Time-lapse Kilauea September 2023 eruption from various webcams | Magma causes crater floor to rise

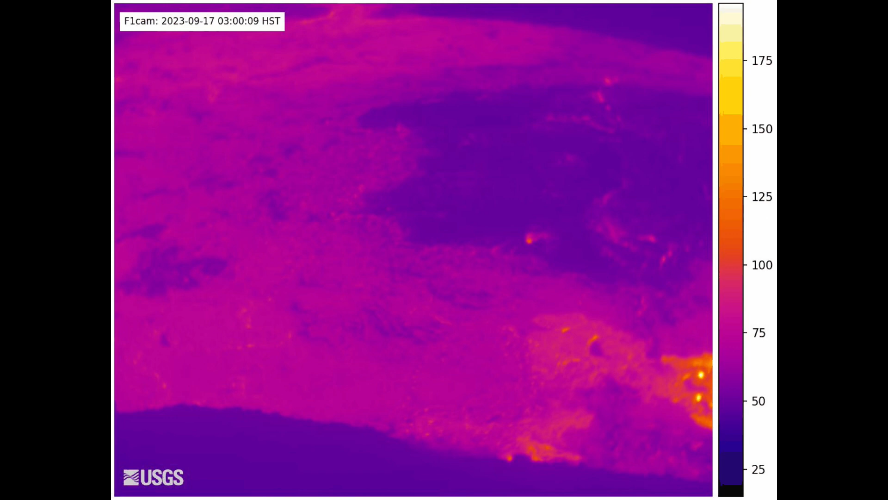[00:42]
Small breakouts of lava were noticed in the western part of the crater even after the eruption ended. This is caused by passive overturning of the crust, not new lava coming up.